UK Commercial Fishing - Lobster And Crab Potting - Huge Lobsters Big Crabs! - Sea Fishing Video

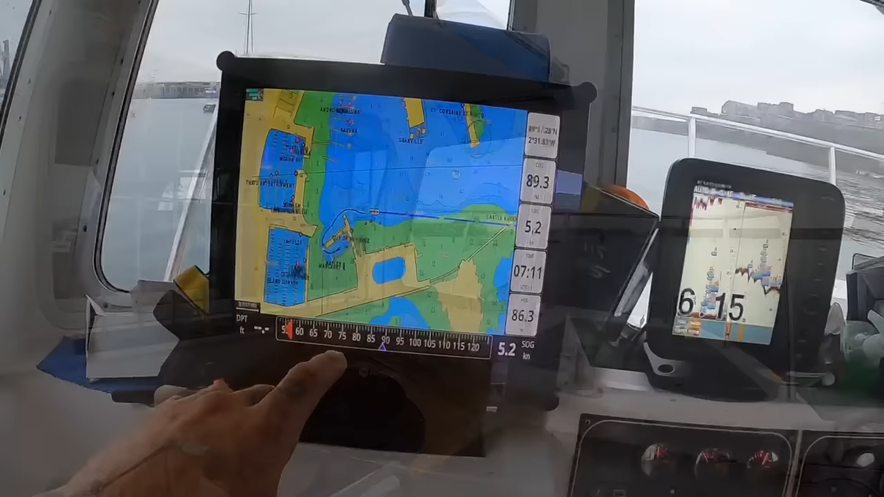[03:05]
On screen: speed 5.2 kn
Guys, just a quick view of inside. Now this is like going into like a betting shop or something with all the big TV screens. I've never seen anything like this.
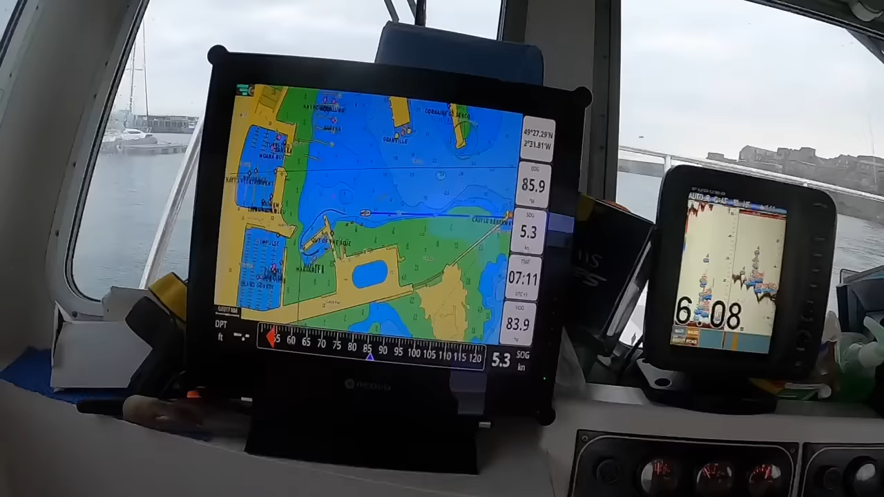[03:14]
So you've got your plotter there. Plotter, yeah. You have your sounder there.
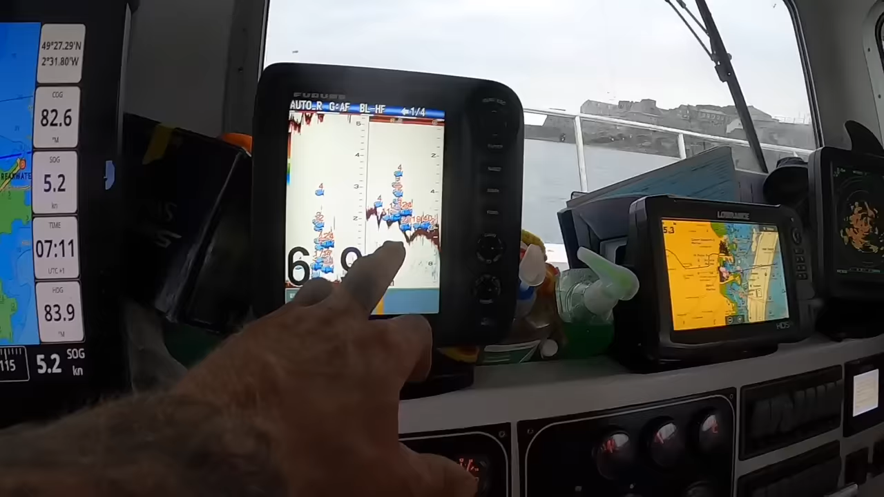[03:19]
Another plotter. Another plotter. And a radar. Yeah. Autopilot. Yeah, autopilot. Two VHFs.